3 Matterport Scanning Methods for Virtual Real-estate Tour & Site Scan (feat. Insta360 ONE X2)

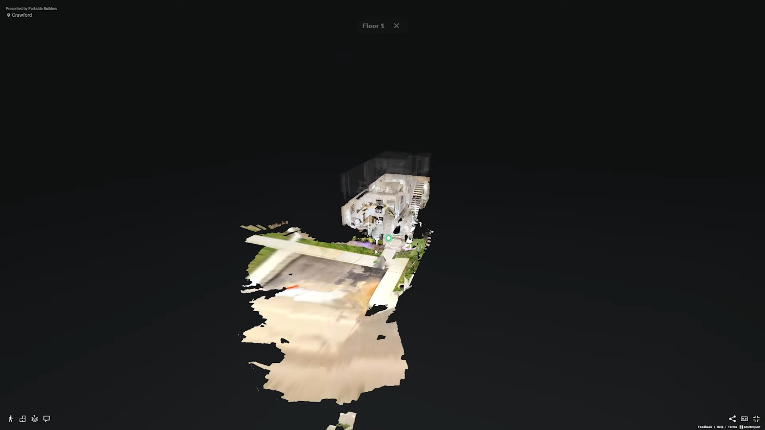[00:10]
It is clear that the 3D virtual tour has become a great way to showcase your property and for the others to see and understand the space much easier.
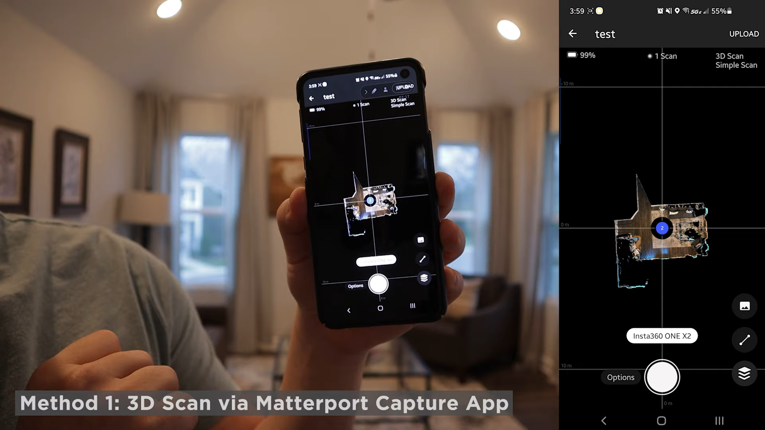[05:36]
You can kind of see the room already and kind of zoom in and place it. But currently I'm positioned right there. And then I'll just kind of go around the room and then fill some of the void area, which is kind of shown as a black over the tables and such.
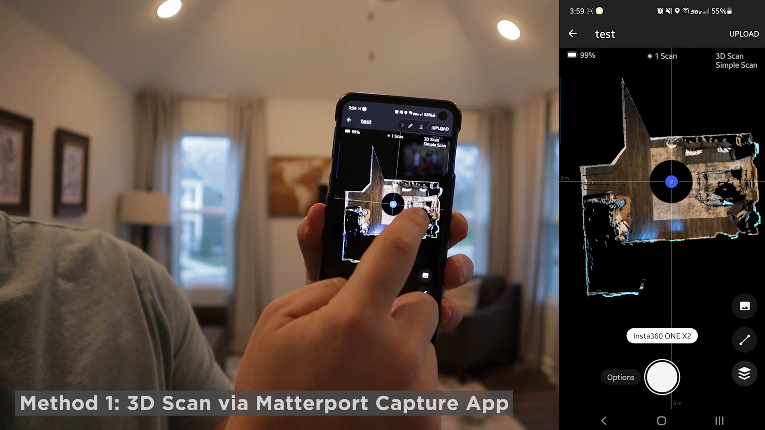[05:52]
It is not shown there because it did not have a way to capture those areas. So I'll go closer it and then scan that as well.
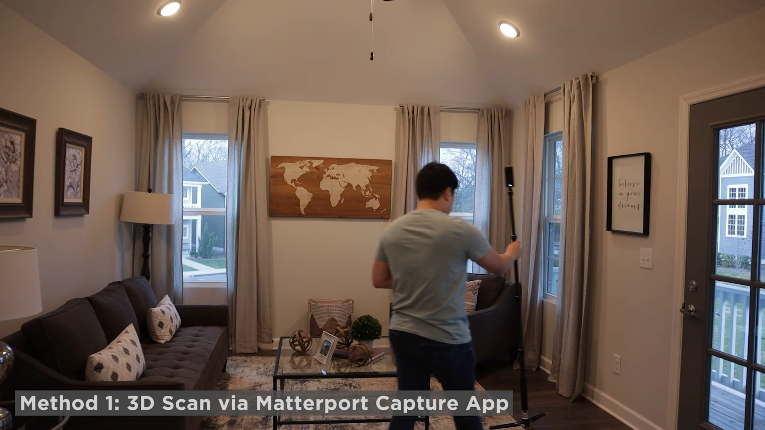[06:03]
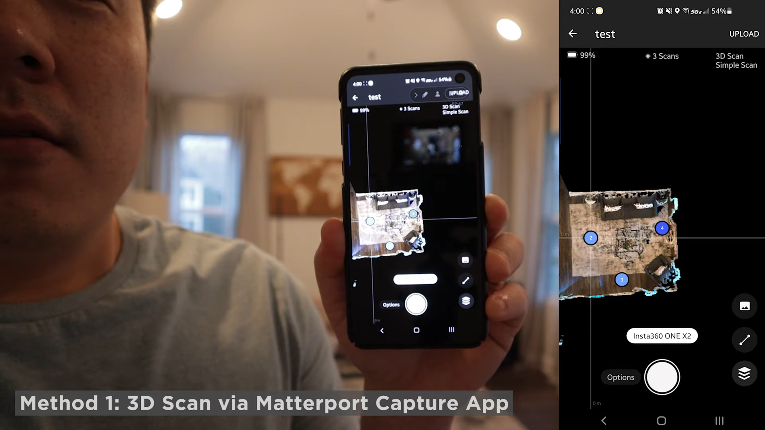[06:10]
Granted, this is not really a big space.
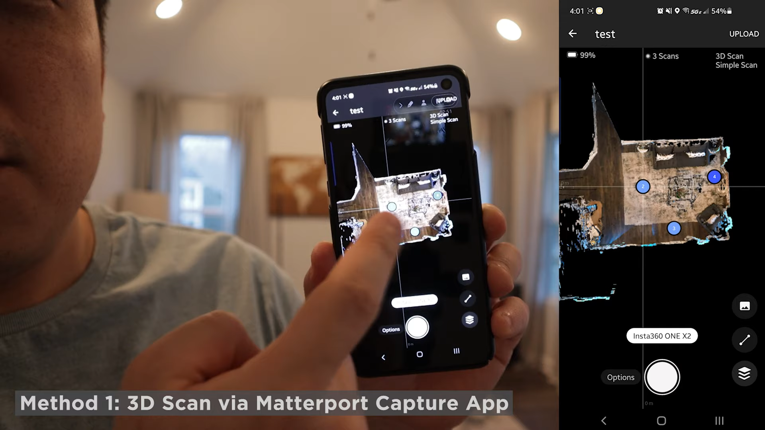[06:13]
Therefore, three points would probably suffice for this specific area.
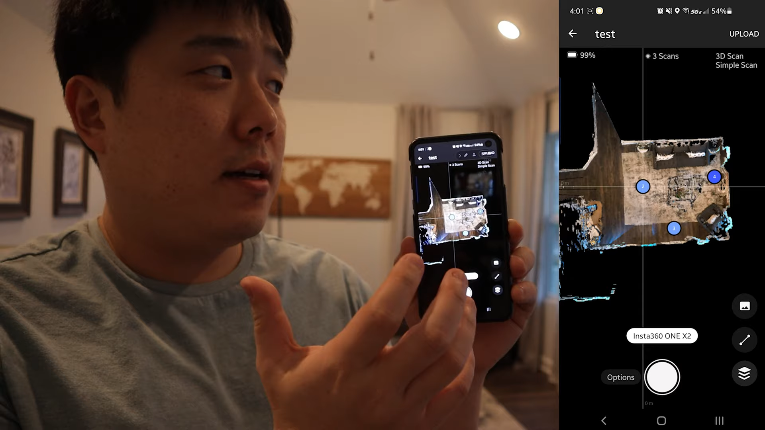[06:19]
But the rule of thumb is that you want to do something like five to 10 feet away between the scans in a direct line of sight. So that will do for now. And then I can basically take this scan,
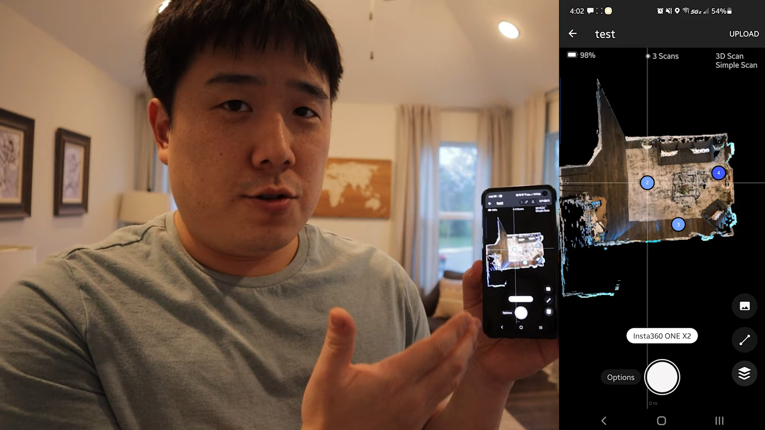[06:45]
today's video is slightly different because I want to introduce a different method or workflow to this with the beta version in Android. At least there are a few different ways to upload your photos. So with the beta version, I can click on here.
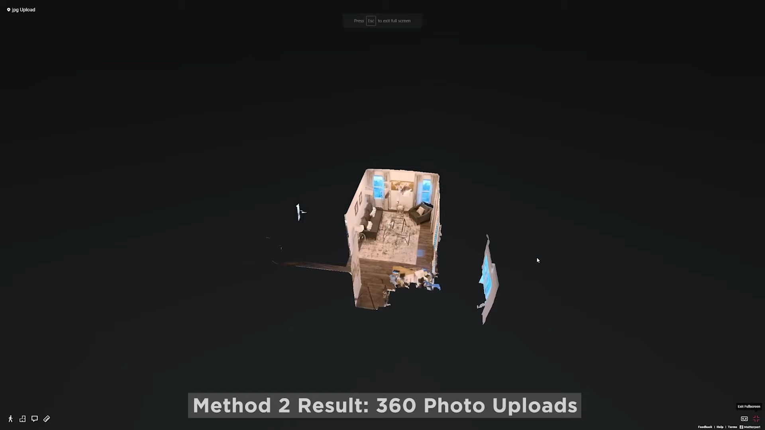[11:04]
One thing I did notice in the 360 photo method is the fact that I need to set everything to the ISO priority for much better accuracy, as well as there's a option for HDR photos.
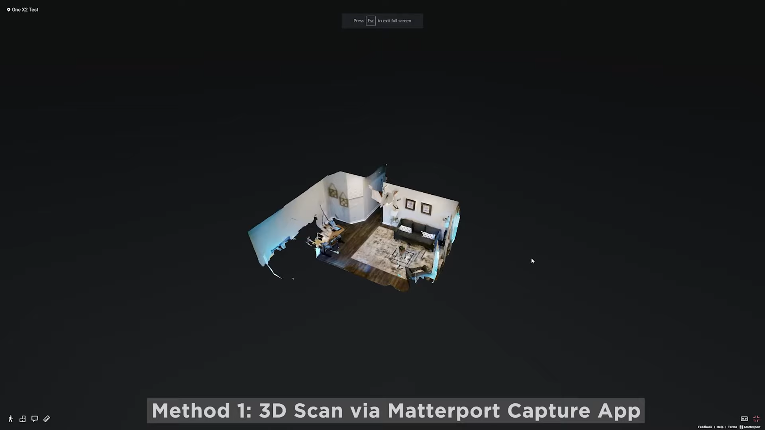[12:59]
This is a direct scan off of the Matterport scan app,
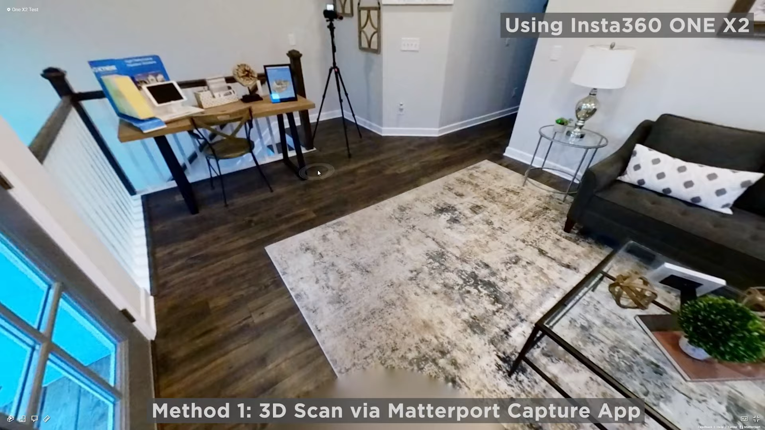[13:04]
and you'll notice that the overall image quality is actually much darker than what I would like them to be. I see a lot of contrast on the image and a bit grainy in the areas that are really dark.
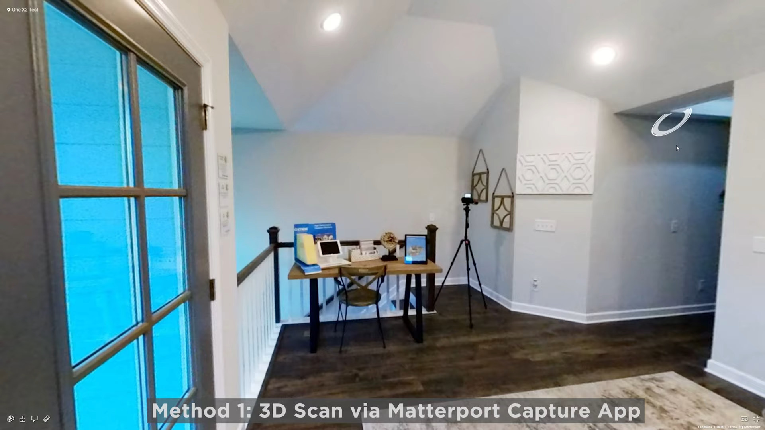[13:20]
So those are what I have noticed.
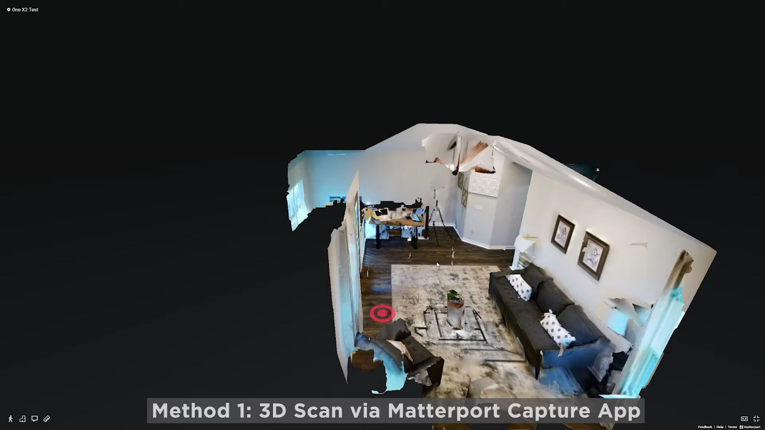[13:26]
However, if I go to the dollhouse, you can see that things are quite well contained in terms of the mesh.
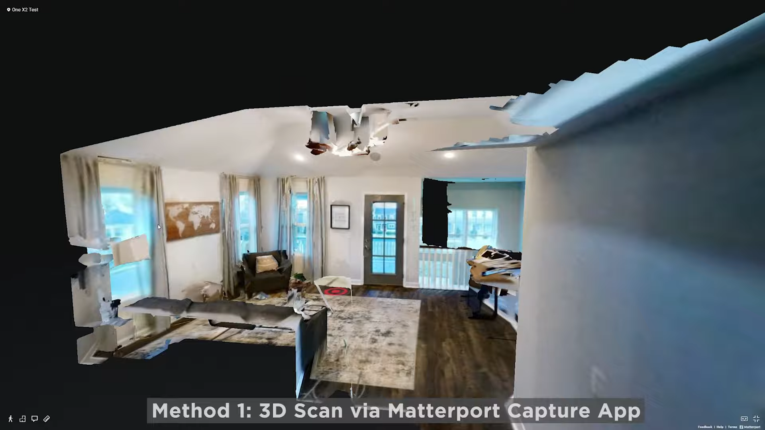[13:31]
And it is more apparent if you go to floor plan, the overall scan is quite regular, meaning it is quite accurate.
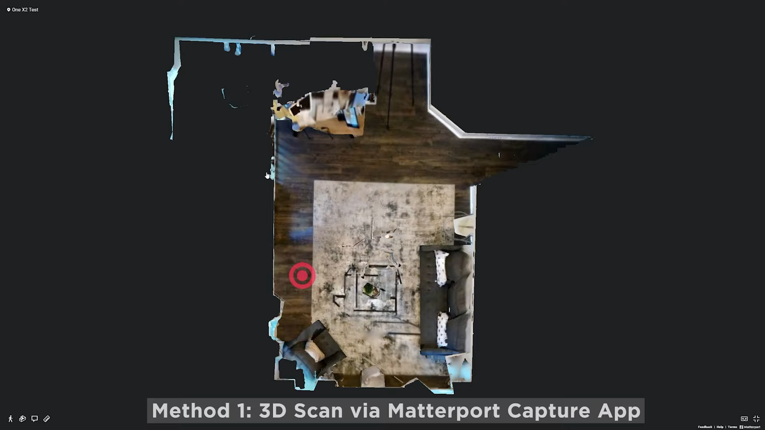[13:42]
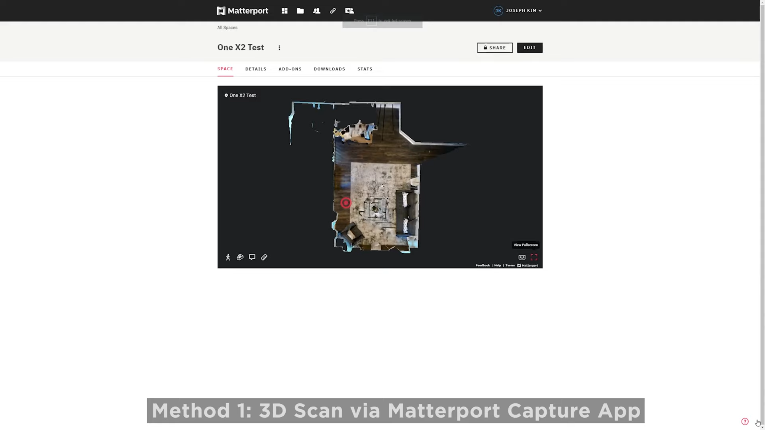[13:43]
However, if we go to the next one, this one is a scan with the Android phone.